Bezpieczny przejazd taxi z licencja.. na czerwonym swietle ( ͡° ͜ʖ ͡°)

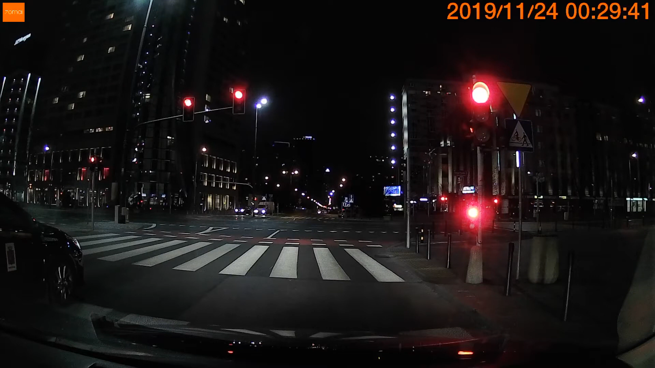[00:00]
Jak fajnie tamta winda jedzie. To jest w tym hotelu, co było na tym programie. Gdzie ty gościu jedziesz? No on ma zielone. No jakie, kurwa, zielone? No ale po co ty to robisz mu? No ty jesteś normalny. To jest w lewo, skan. Ale co ciebie to interesuje? Koleś się spojrzał na ciebie tu i wyjrzał. No zobacz, że wyjrzał, koleś na ciebie spojrzał. No i dobra, no bo miał w tym kierunku, nie? Ale co ciebie... To, kurwa, nie obchodzi, że do wypadku by doszło, no. Ale to nie ty jesteś w tym wypadku. No nie, no ale chyba mogę go ostrzec. Może akurat się skapnął w czas.